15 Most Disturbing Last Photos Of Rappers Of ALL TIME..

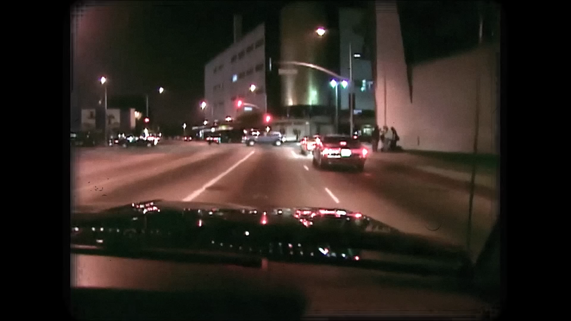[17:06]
The driver, an unidentified black man dressed in a blue suit and bow tie,
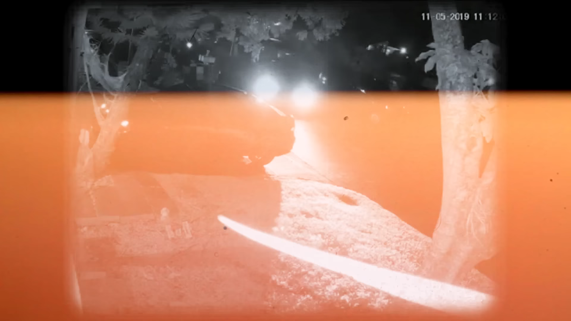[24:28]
a black BMW rolled past a house that rapper Pop Smoke was renting in Hollywood Hills.
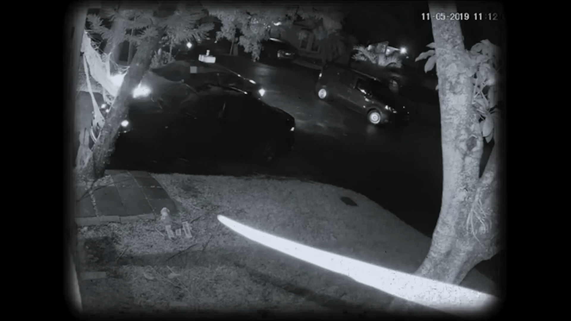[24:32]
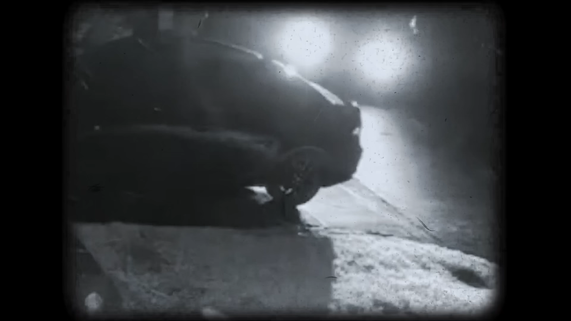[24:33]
The driver circled back and stopped. A security cam would capture a passenger getting out and sneaking towards the back of the house before returning a minute later.
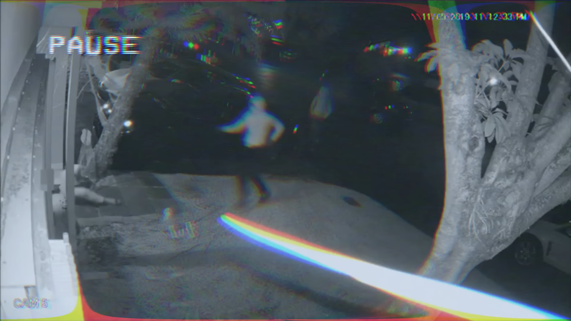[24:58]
This time, four suspects in hoodies, including one wearing a mask and carrying a weapon,
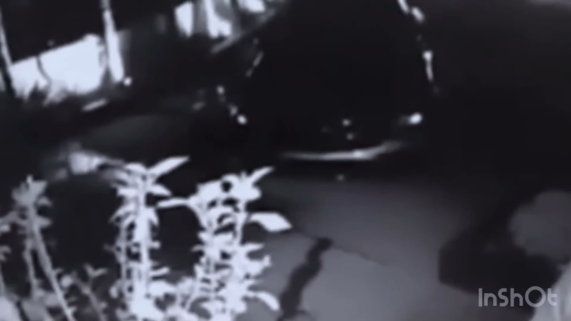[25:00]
broke into his home to rob the rapper.